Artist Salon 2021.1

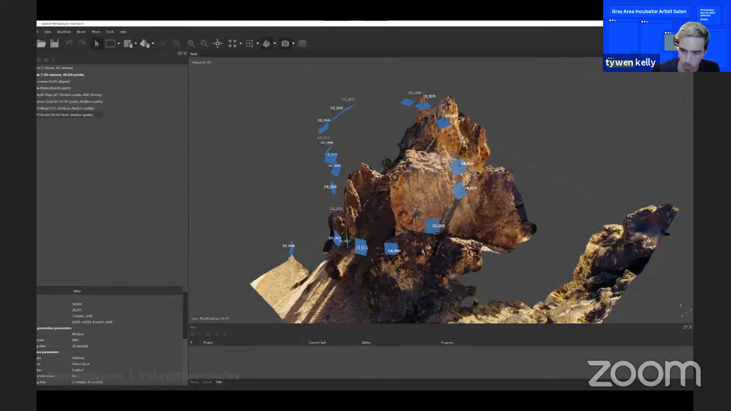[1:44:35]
It was a bit, like, also reminiscent of being in a darkroom. I took the images there. I couldn't see the final outcome until I went back to my computer and processed them, and so I really felt like I was working with my hands. And then I started taking photos of my friends, and early on, I had some glitches and some aberrations,
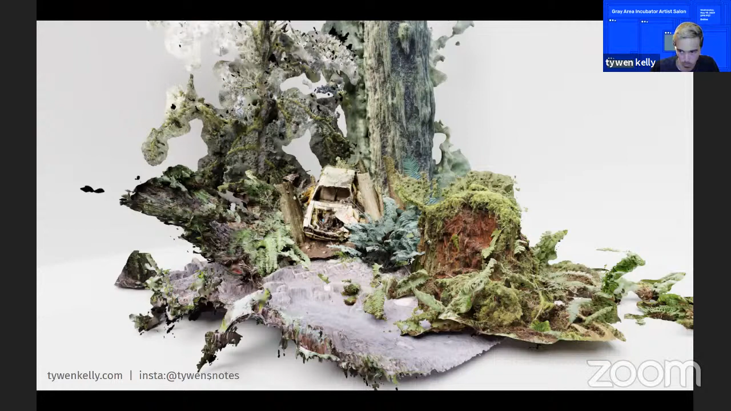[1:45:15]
and just merging disparate objects together where they weren't supposed to be mixed. And for me, this is, like, I suddenly felt like I was creating worlds, and this is actually what they do with a lot of video game creation and film creation.
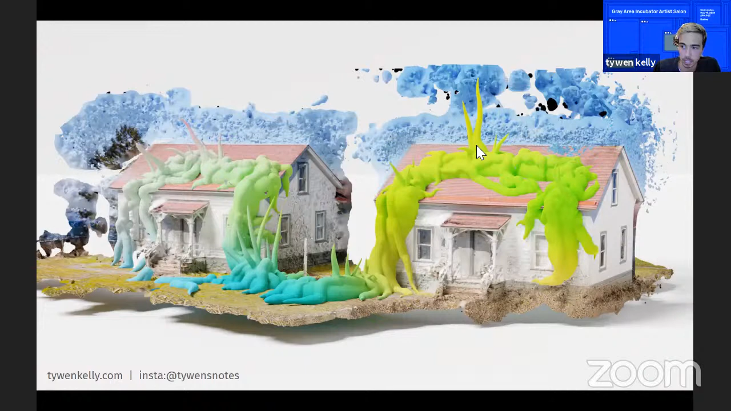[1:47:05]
So this is basically a photogrammetry scan of these two homes, two houses in Seattle. And I'll show you the process behind the scenes of what I'm doing.
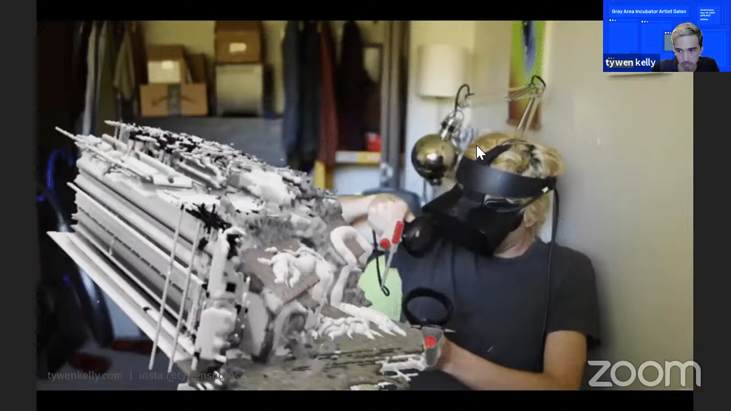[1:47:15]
What I do is actually I take the scan, export the scan into this program called Adobe Medium, where I import it and I can actually paint in 3D or sculpt it in 3D.
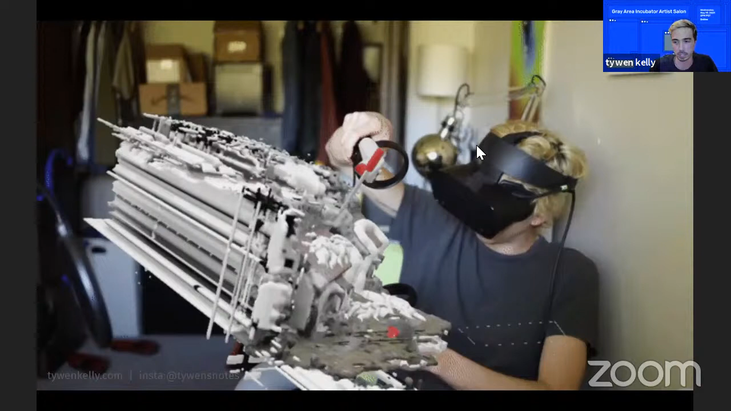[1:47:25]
And I'm basically just drawing upon the surface of these objects. And you can see when you import, you get these other cool artifacts, which I clean up later.
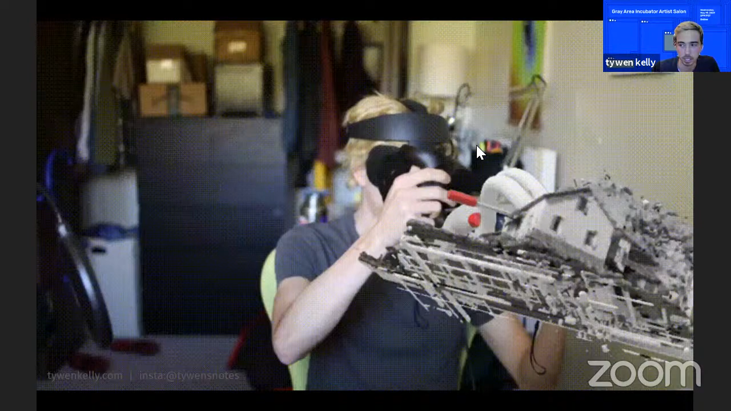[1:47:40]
But this whole process for me was, like, this merging of myself painting and this automated process.